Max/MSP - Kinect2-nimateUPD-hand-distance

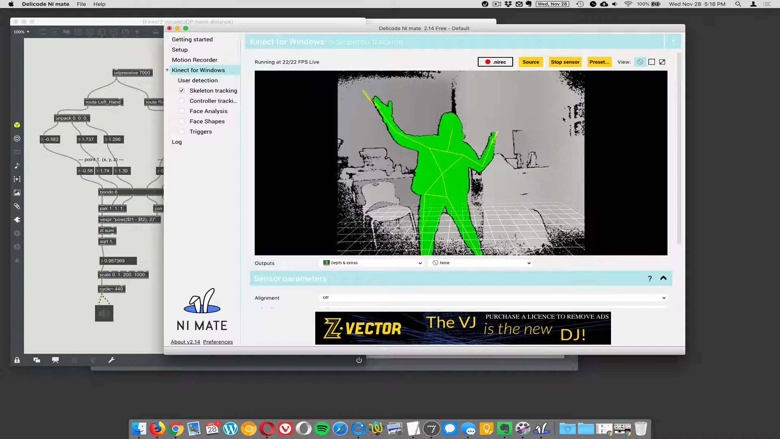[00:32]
You can see it's a much more detailed image and the great thing about NiMate is it does skeleton tracking. It figures out a lot of stuff that's going on in the scene and tries to draw where it thinks the three-dimensional skeleton is of the person in the scene.
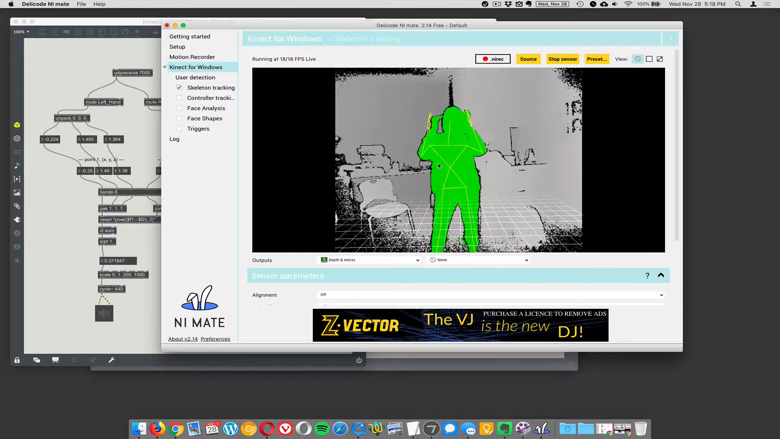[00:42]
So one of the things you can do is skeleton tracking.